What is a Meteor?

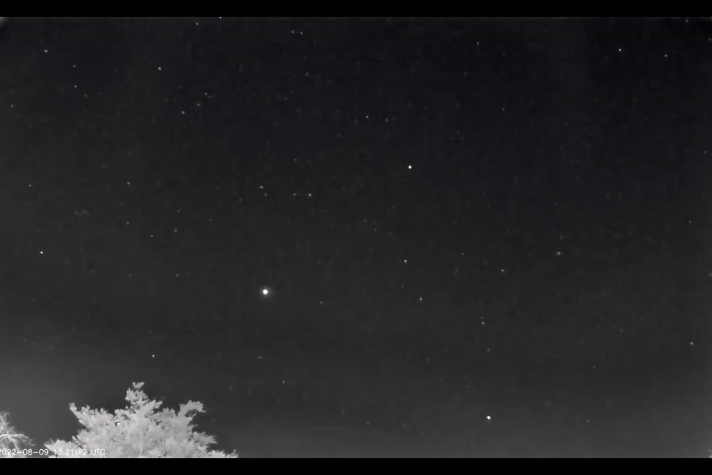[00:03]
The stars are shining. Not a creature is stirring. But wait, what was that? Did you see it? Let's have another look. There is something moving high in the sky. It's a shooting star.